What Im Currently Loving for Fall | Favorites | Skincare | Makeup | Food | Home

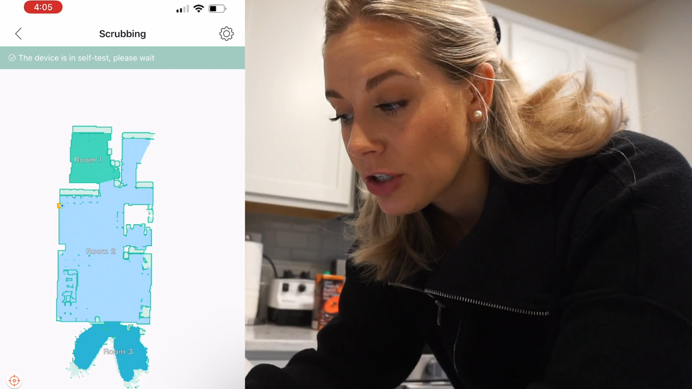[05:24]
i go ahead and hit pause and then i add a virtual wall so add one of those guys and that's basically
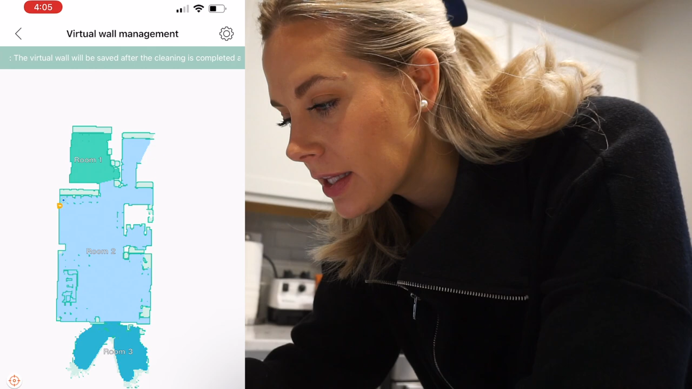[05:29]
where your rug is gonna be so my rug